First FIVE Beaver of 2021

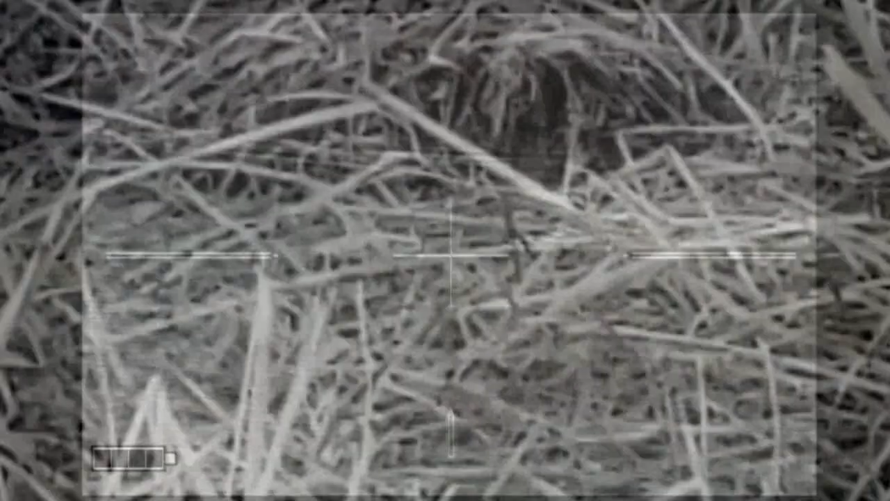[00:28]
carpet caster its head is significantly smaller
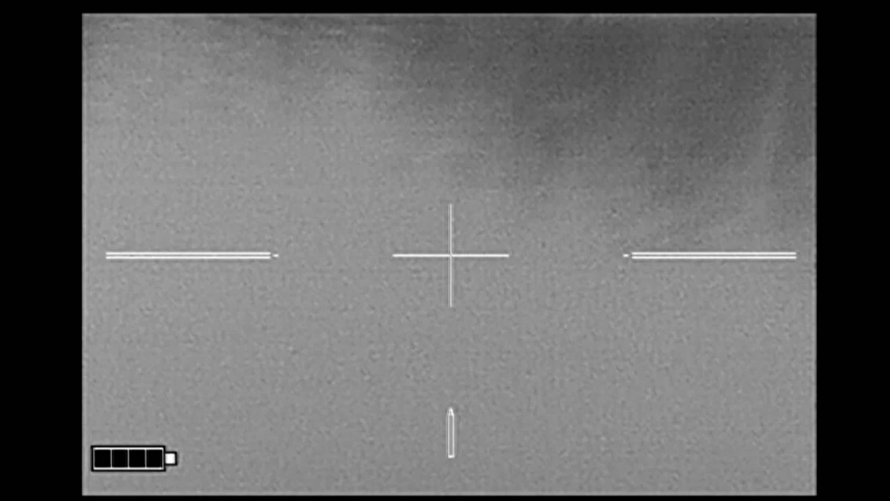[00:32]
than that of a beaver which is probably at least twice as wide if not wider
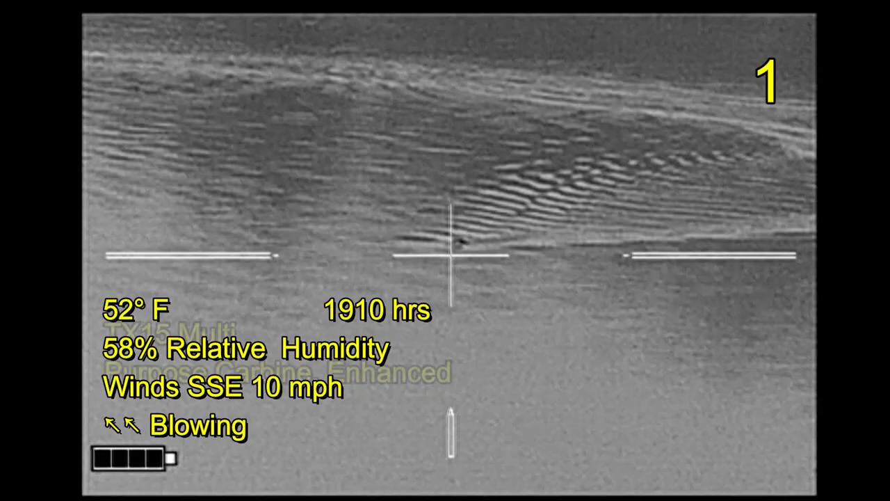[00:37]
tonight I'm going to be shooting beaver with my tx-15 multi-purpose carbine
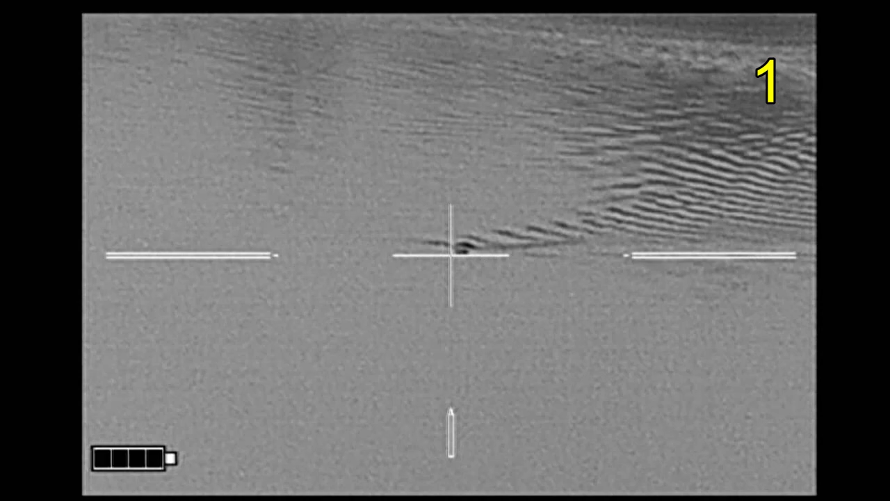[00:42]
enhanced from Lone Star Armory shooting Druid Hill Armory's Remington Korok 120 grain bullets loaded in the Starline brass and I'm getting on my video through an Iron Hunter Mark III thermal weapon sight
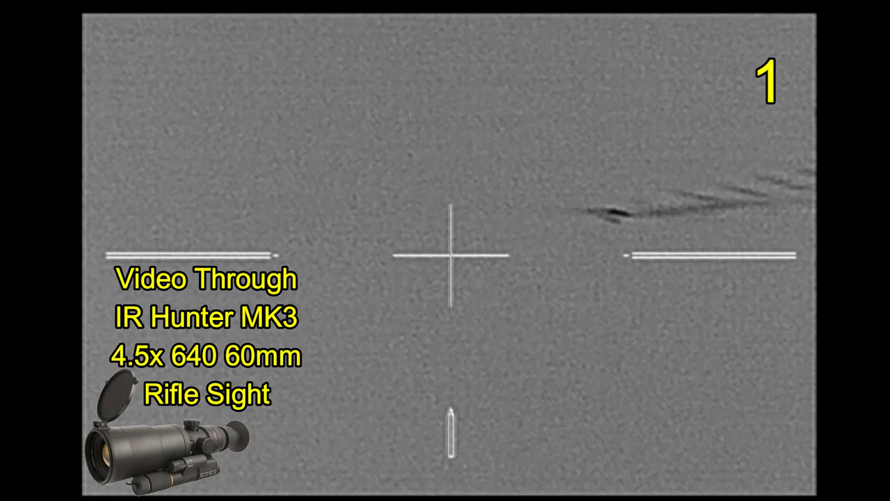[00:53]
all right just watching this beaver come in
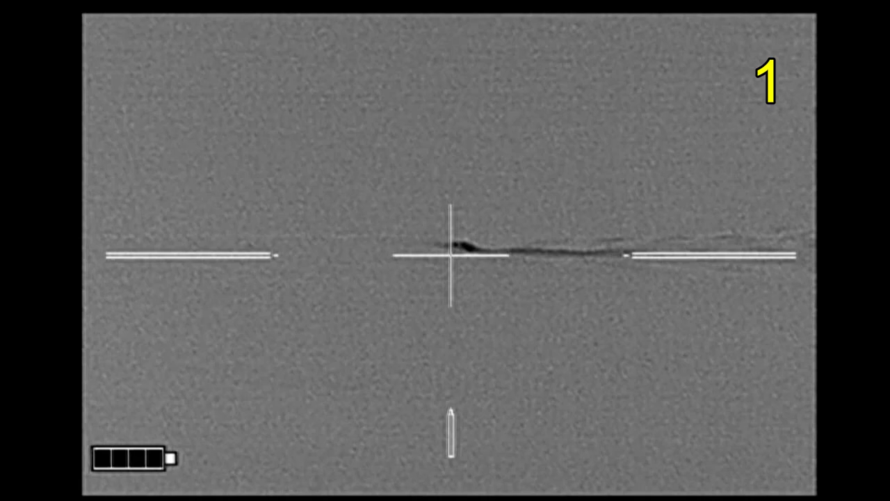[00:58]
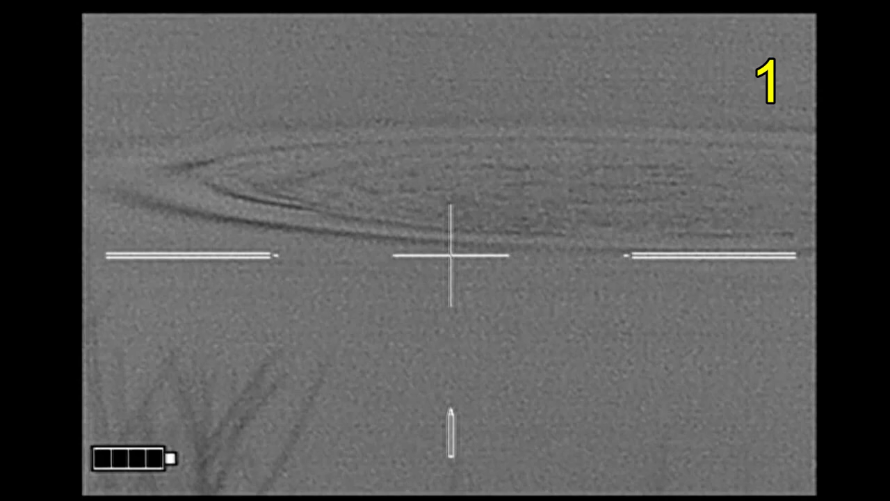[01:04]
one shot we've got the curly shuffle and he is done now this is the drain
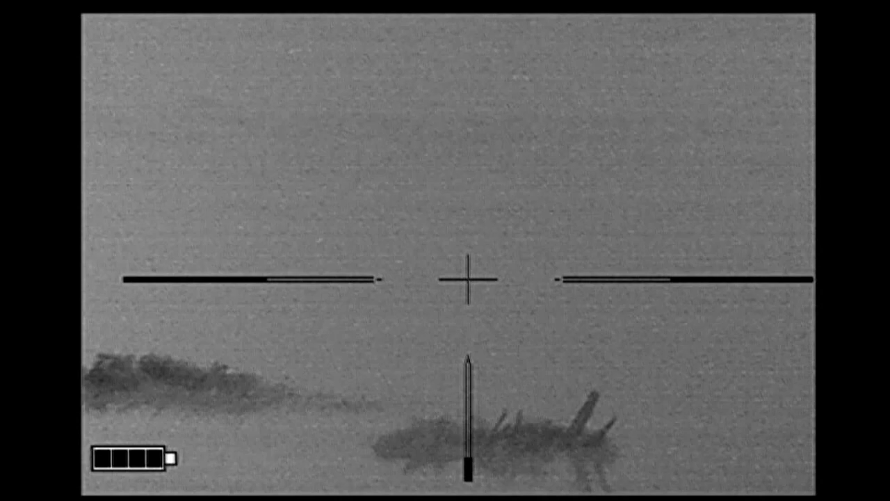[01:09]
for the little lake that's right here and the beaver's been damming it up and that's a beaver that has just
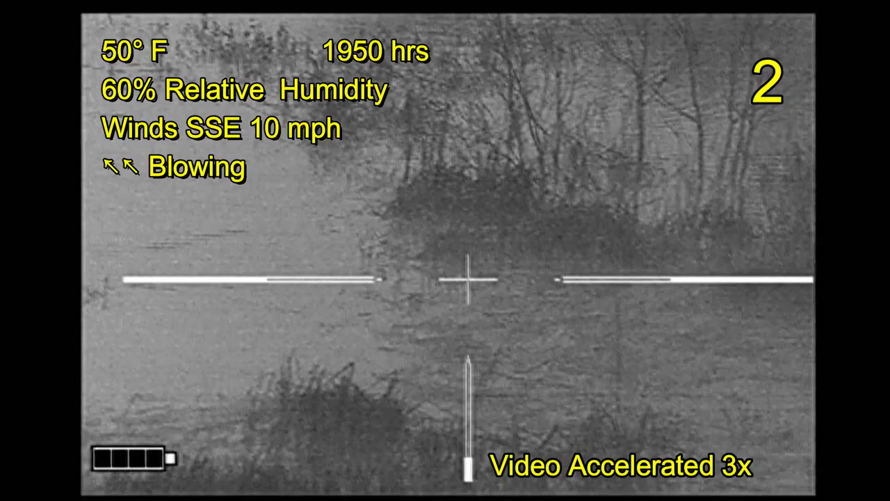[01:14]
finished visiting the drain as I speed up the video here this
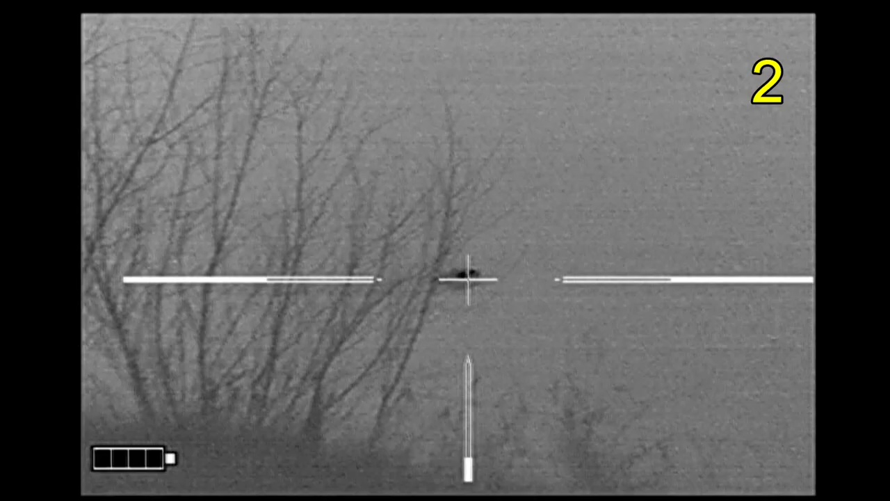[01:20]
is going to be the closest beaver that I shoot this evening
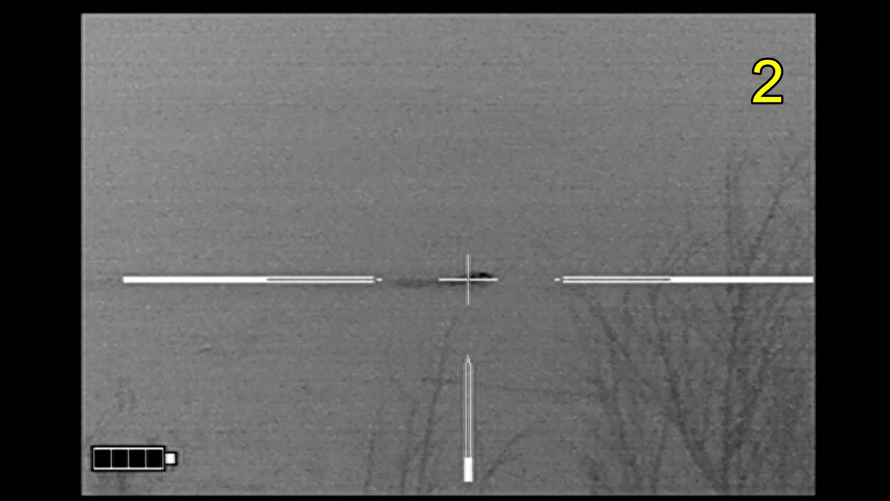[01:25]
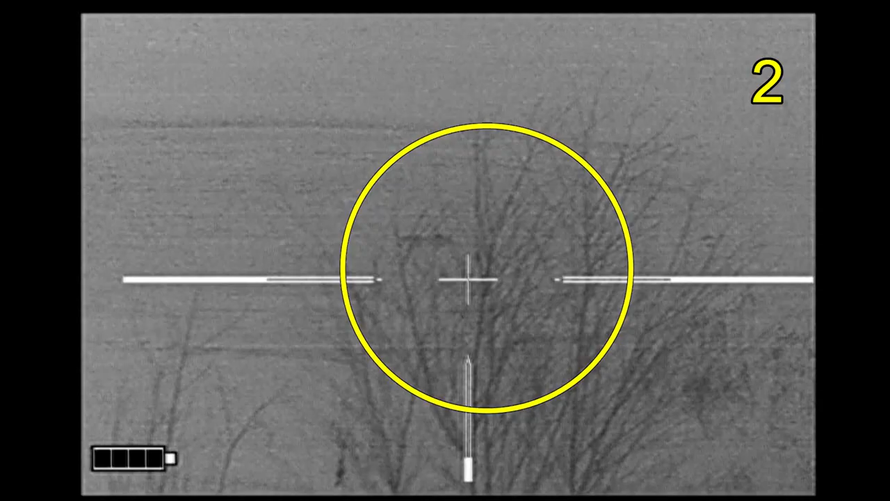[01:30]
and we've got a body right there and that beaver is done
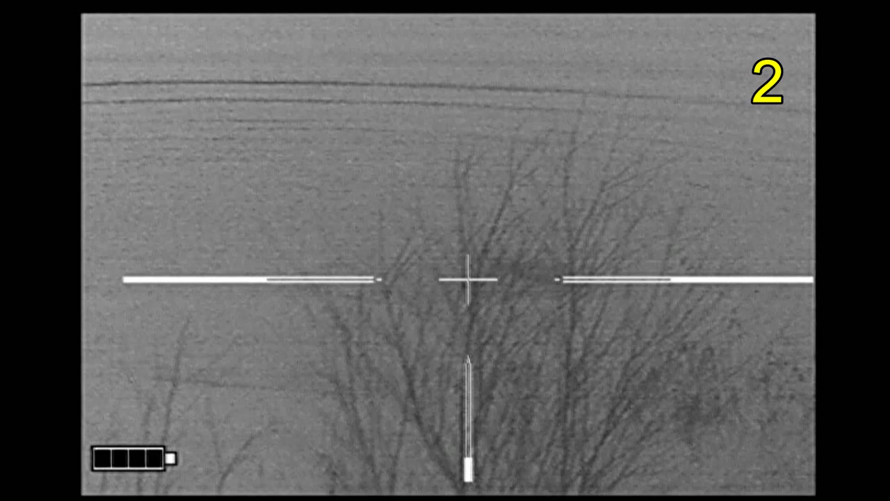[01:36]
and here it looks like beaver number three is coming in pretty fast of course the video
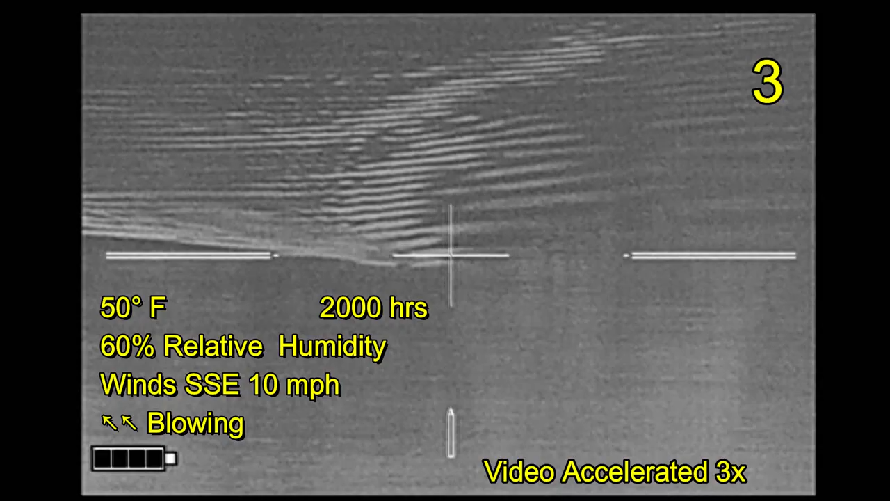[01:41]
has been sped up right here going back to real time I thought that looked and sounded like a good shot but
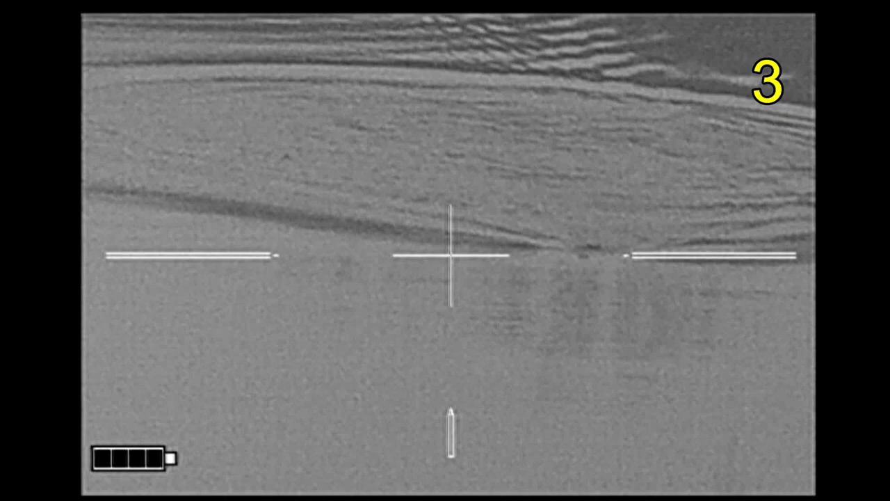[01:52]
the beaver swims out from it I definitely hit him the second time and
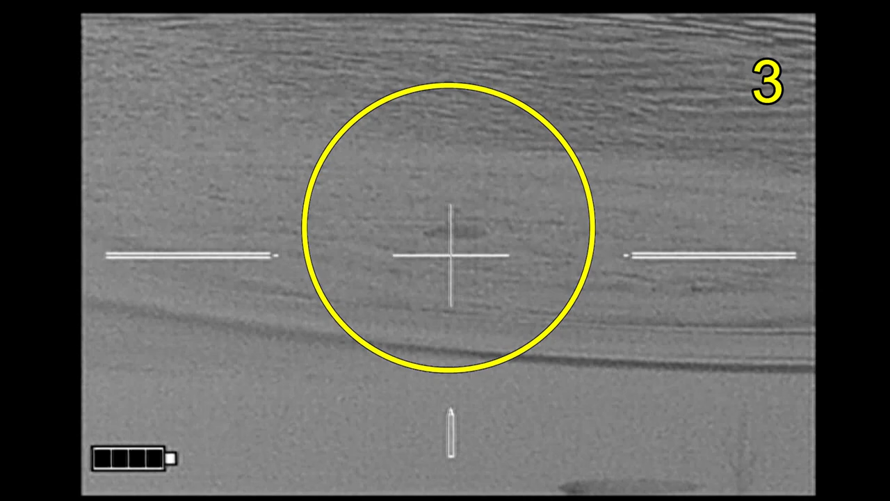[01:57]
that's his body right there and from the earlier beaver that's its body right there
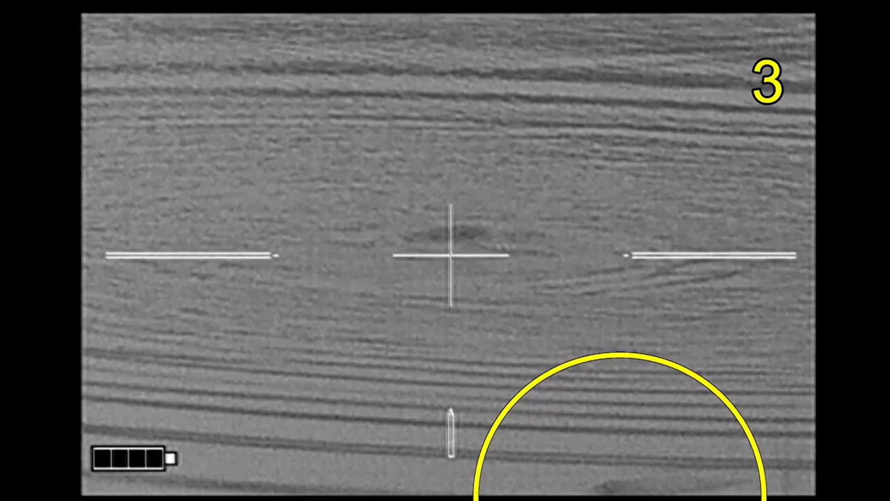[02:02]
moving on the beaver number four
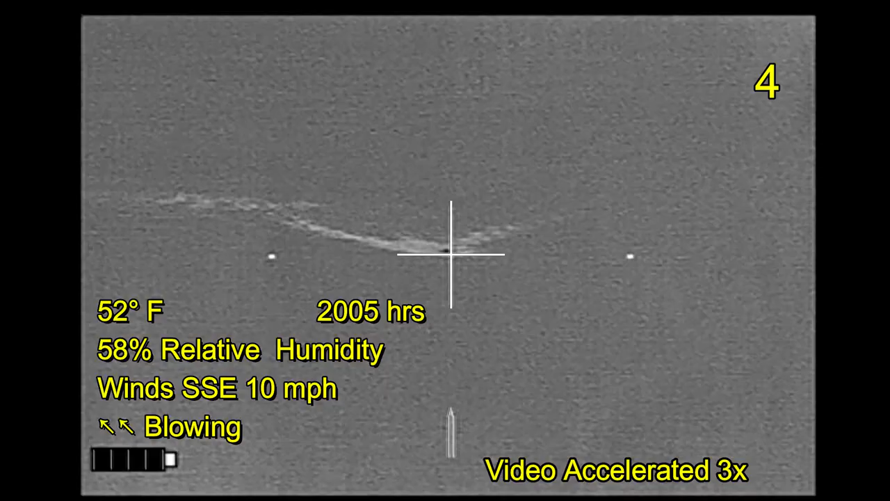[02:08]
also sped up video as I watch him come in hold on a second I'm going to make a noise don't be